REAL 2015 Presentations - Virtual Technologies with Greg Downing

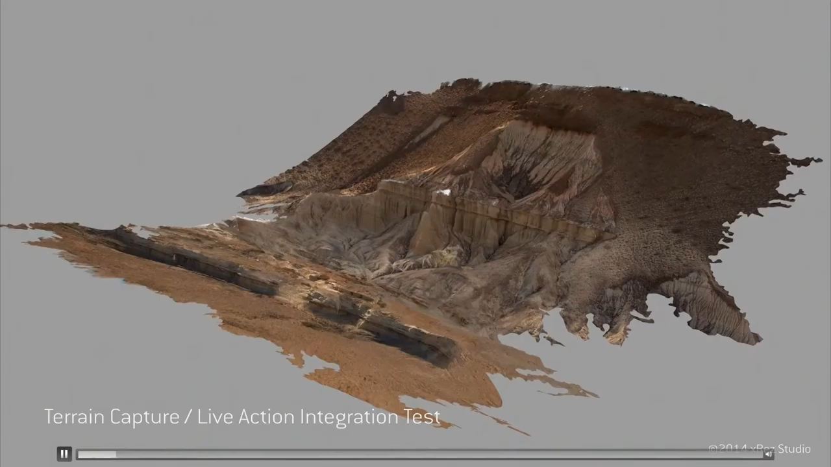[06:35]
To start by capturing a terrain using photogrammetry.
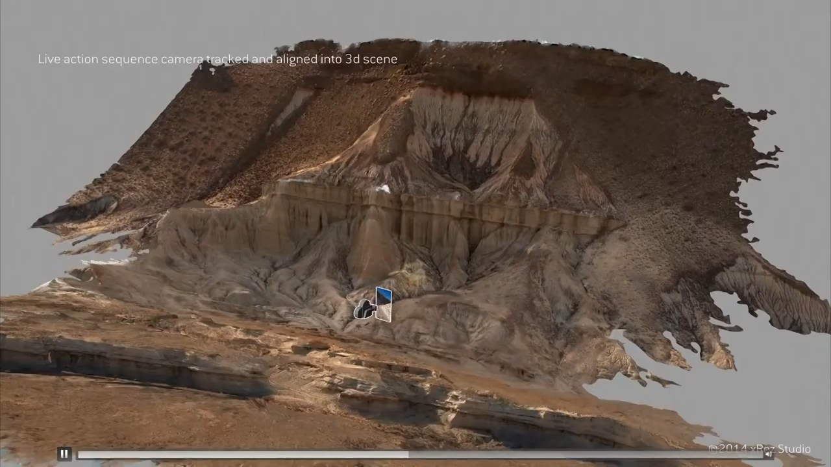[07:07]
We then tracked that video into the original model.
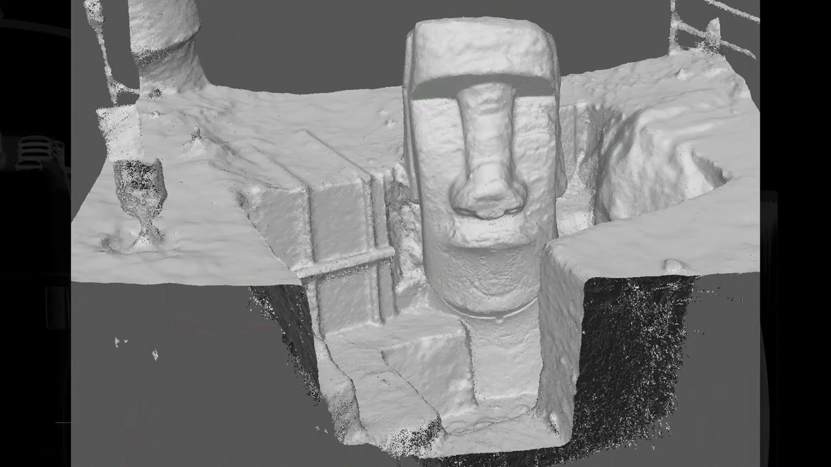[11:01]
This was photogrammetry of a first-time dig of one of the Moai statues. This was a very exciting project to work on. There was a pretty significant discovery in that the only... There are out of the 4,000 Moai that are on the island,
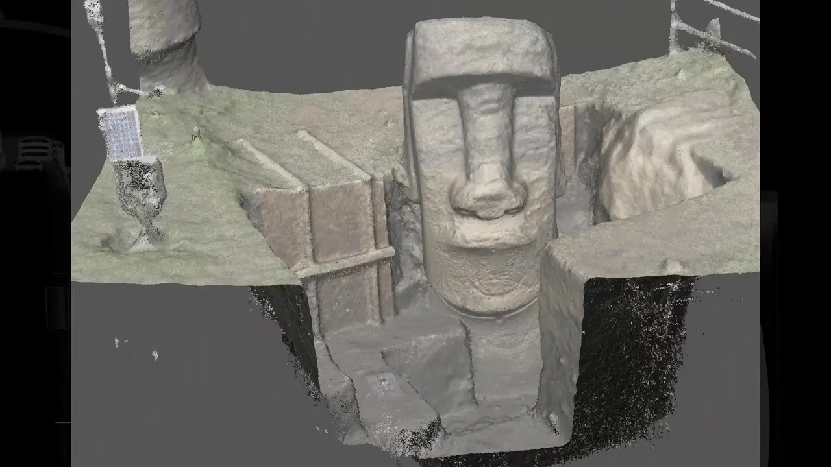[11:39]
And now we've got it fully textured from the photogrammetry.
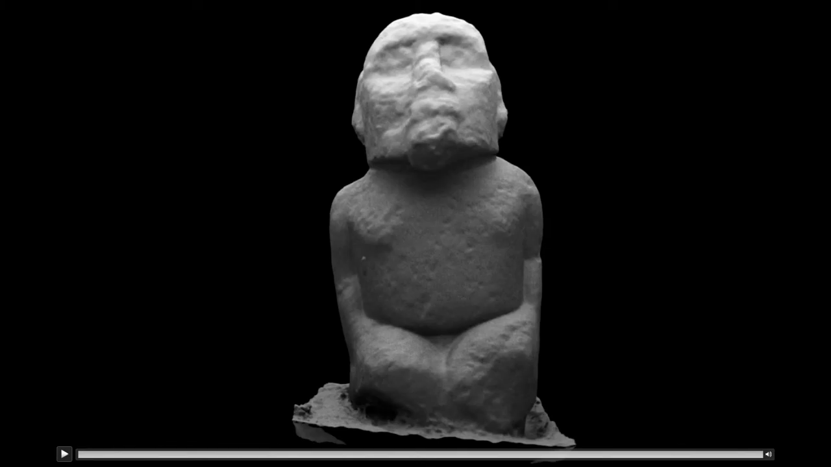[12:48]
So when I was photographing this statue, I was working probably six inches away from his face, and I could not really tell if the pupils had been carved.